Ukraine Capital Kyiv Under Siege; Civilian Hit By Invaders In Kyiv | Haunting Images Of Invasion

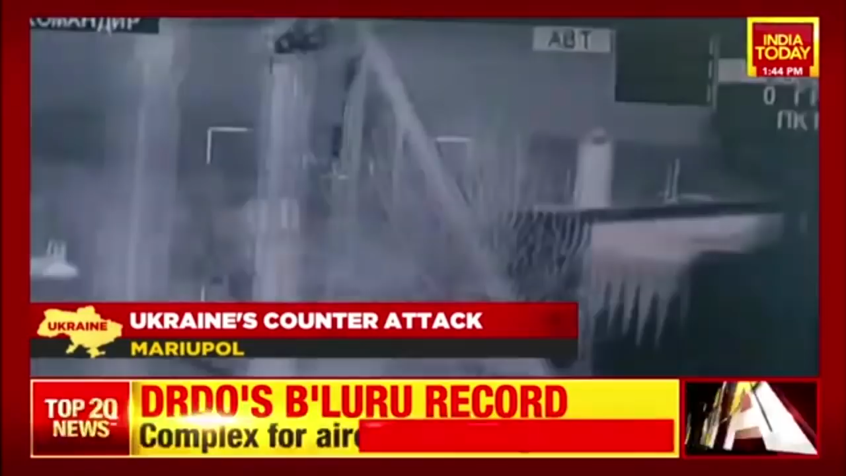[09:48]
video on your screen shows russian armoured personnel carrier and forces being fired at from the vehicle as seen on a monitor inside the vehicle